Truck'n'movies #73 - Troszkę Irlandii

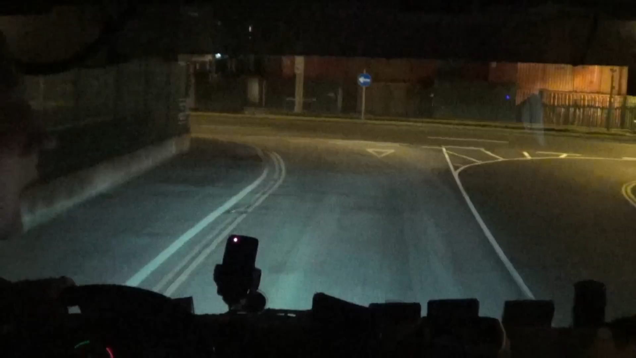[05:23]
oberka, nic się takiego nie stanie. To same wylana drażniki, nic nie jeździ. No, w ogóle teraz jakiś prom przypłynął, widzę, z tego co tam się orientuje w tym momencie.
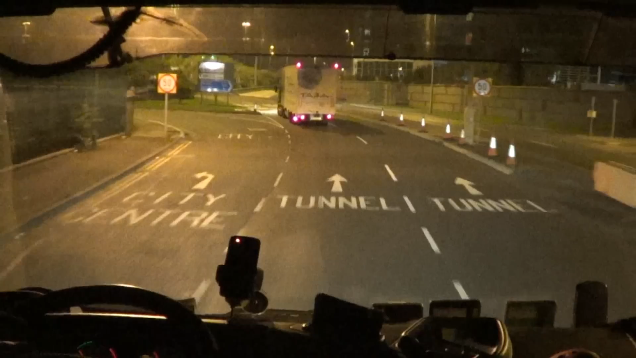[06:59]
Lecę do nich, później będę musiał jechać jeszcze do Tulamur. Fajnie, że się tak się zbiegło, że pojedziemy do tego Tulamur. Słuchajcie, moi drodzy, dobrze, że pojedziemy, bo powiem wam, będzie fajny materiał. Tulamur zawsze są fajne materiały, bo tam się po prostu fajnie jedzie, nie? Ogólnie fajne materiały są zawsze z Irlandii, rozumiecie?
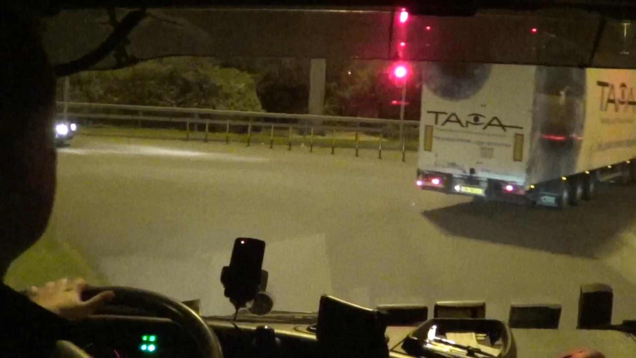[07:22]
Z Irlandii, jeżeli chodzi o wyjazdy różne, wiecie, o tych wszystkich landówkach, tak w cudzysłowie. Tam się fajnie jeździ.
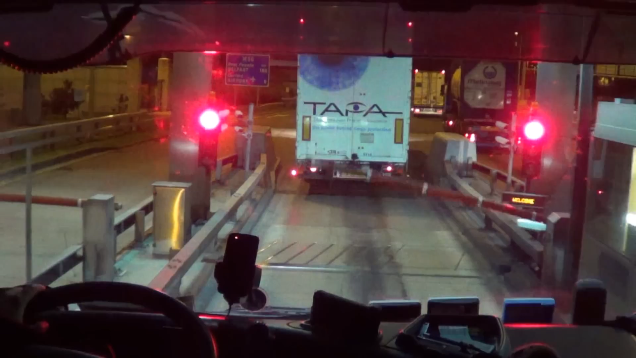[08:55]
To jest fajny system, który określa, czy to jest samochód ciężarowy, czy nie. Na kamerach mają, otwiera się komputer najprawdopodobniej. Tak dokładnie jak to jest, to nie wiem. No i wjeżdżamy do tego. Zwykle moja myszka zaczęła już spadać. Trzeba tutaj spadła, tutaj dobra.
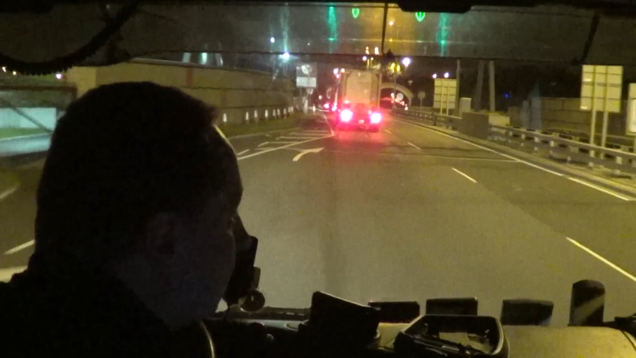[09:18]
No i to jest tunel pod Dublinem. To korzystacie z moich filmów już, także na spokojnie. Ja grzeję do Nace, a sami zobaczę się na drodze do Tulamur.